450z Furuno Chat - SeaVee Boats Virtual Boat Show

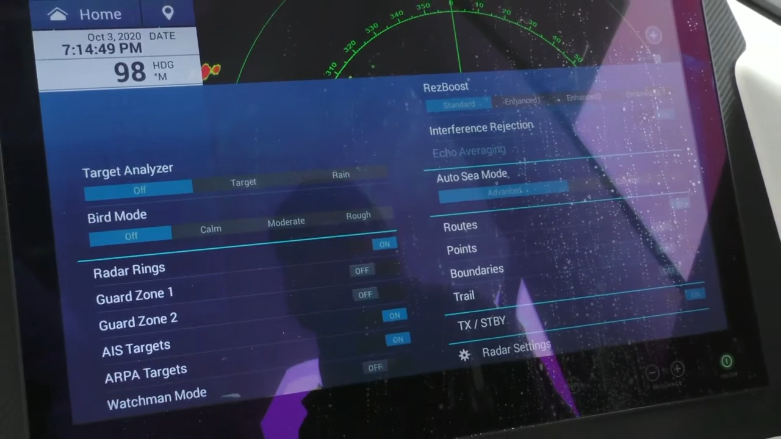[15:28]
and it gives you the same target representation as if we were sitting still like we are right now. Yeah, really cool. That's true what you're saying.
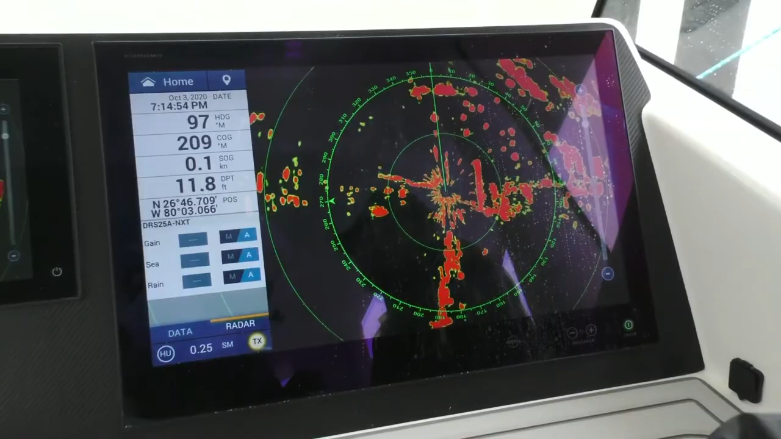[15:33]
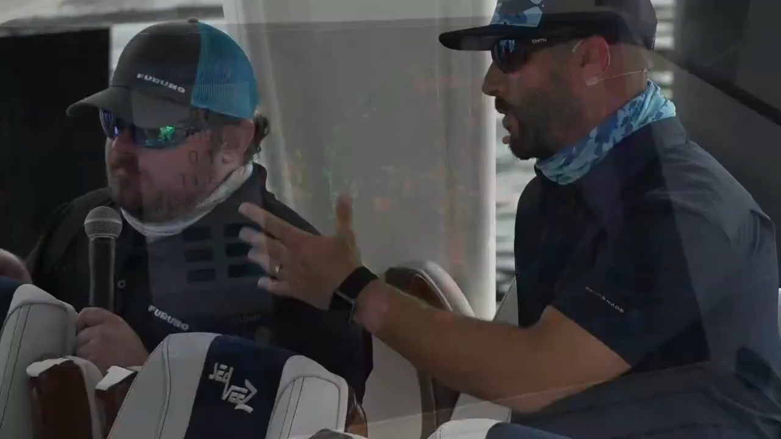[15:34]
If everything is green or everything's red, no one's going to notice if there's an object coming at him. Absolutely. Right. You know, any sort of dangerous speeds. If you amplify it in a way, at least it creates that awareness.
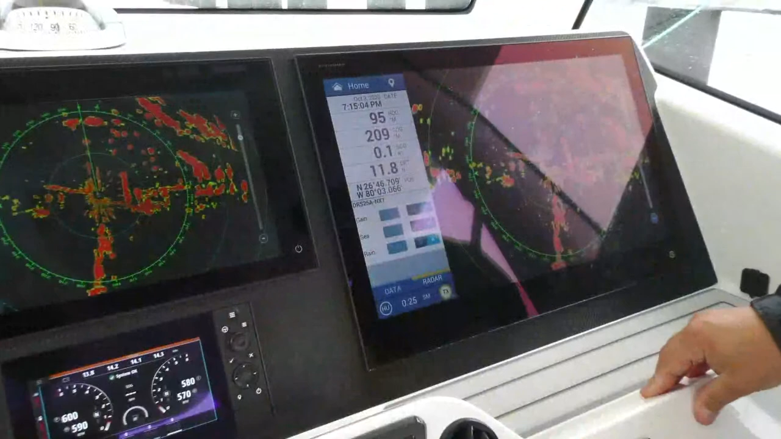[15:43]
You know, being that these are Doppler radars, it gives us the ability to give that presentation to the customer. Mm-hmm. You know, it's all about ease of use. It's all about safety. You know, when you're serious about your safety and you're out on the water.
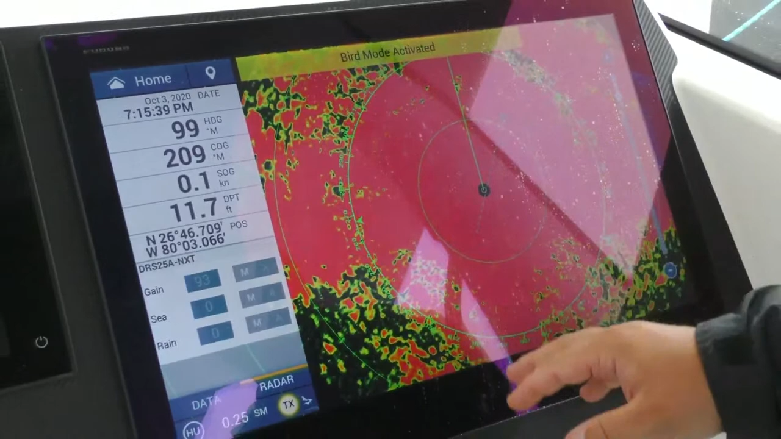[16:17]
You know, we got a lot of rain and clouds around us right now. So we're going to pick up a lot of that.
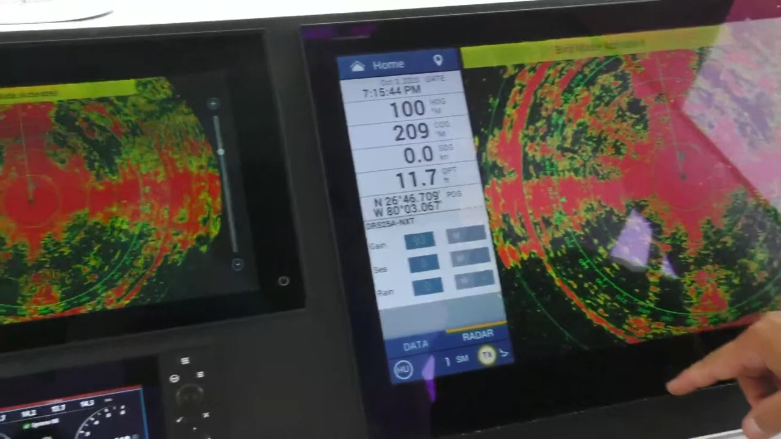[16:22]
But we have a calm, a moderate, and a rough, depending on your sea conditions.
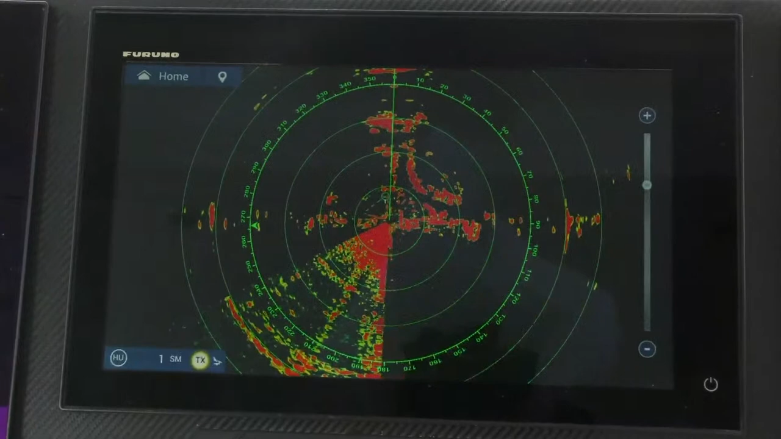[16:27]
So do you have to adjust, like, the gain or anything? Or just everything's auto. We don't have to touch a thing.
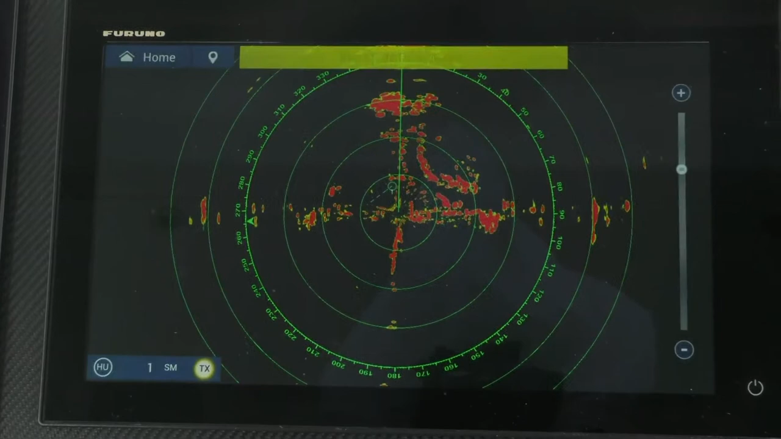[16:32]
We just swipe up, put it in bird mode. You know, I used to always think that I could tune a radar really well to find birds.
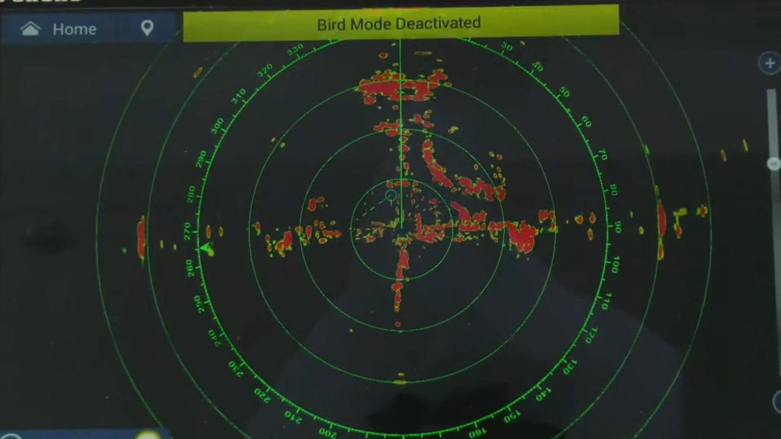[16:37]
Well, software engineers have found a way to do it better.
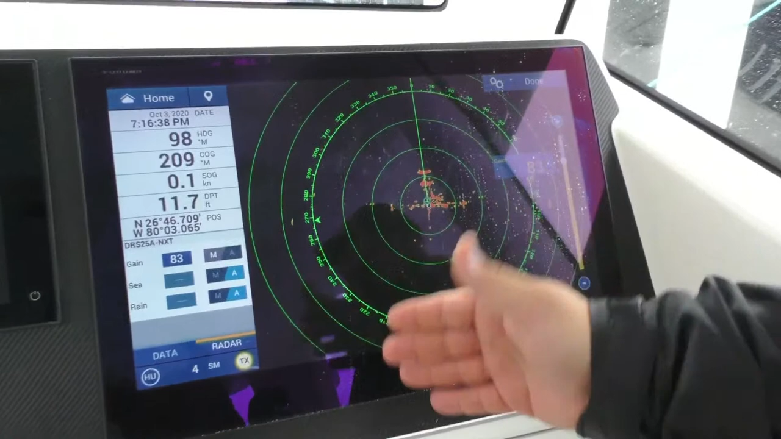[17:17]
So, or I can just leave it right there in automatic. I think we're going to find the automatic is going to do really well for a lot of people.
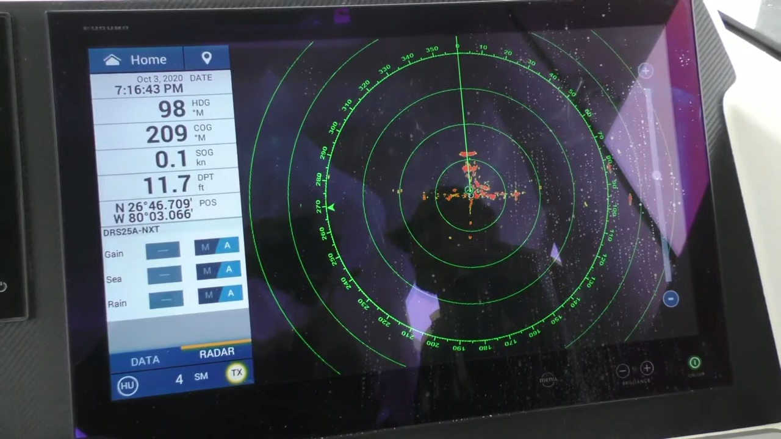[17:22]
But we do have the ability. That's one thing we really tried to do was make it out of the box, automatic,
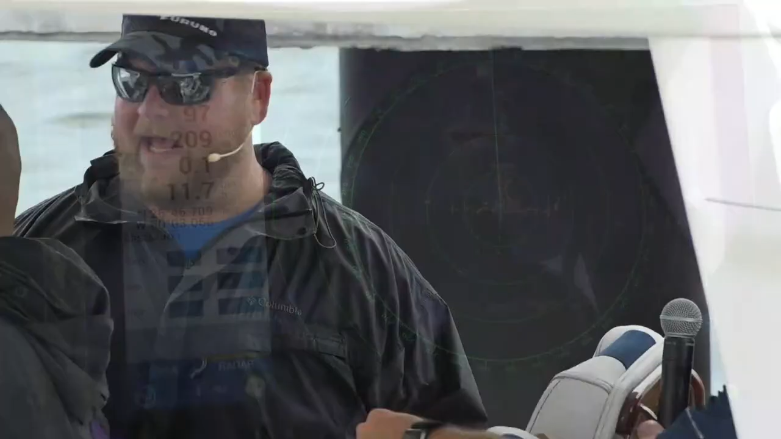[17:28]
everything, whether it's radar or fish finders or the chart plotter, make it really easy and work well. But, you know, we also have the customization there. Yeah. So. All right. Yep. And then well, lastly. Work our way over here. What do we got?
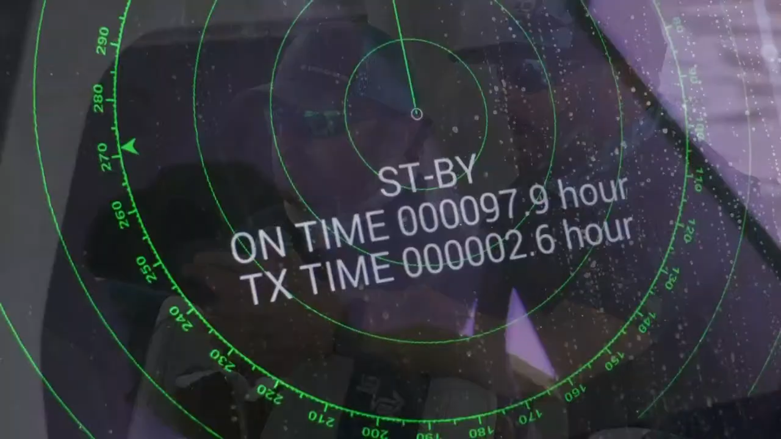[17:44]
These are just basically three different presentations of everything we're you're showing us here.
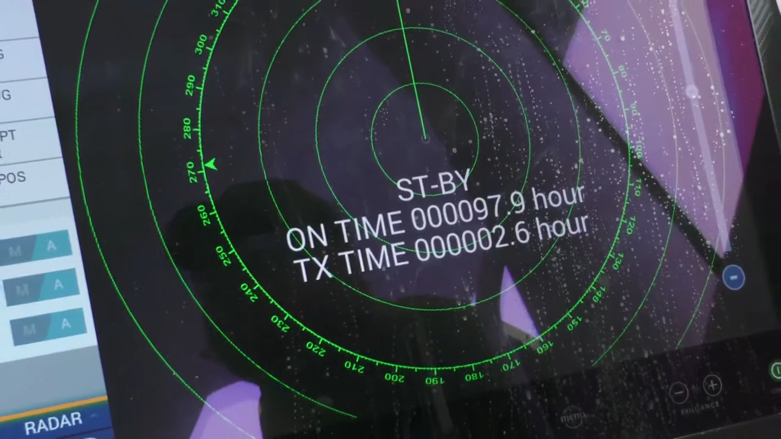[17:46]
We're just running through. We just have it on three different screen sizes.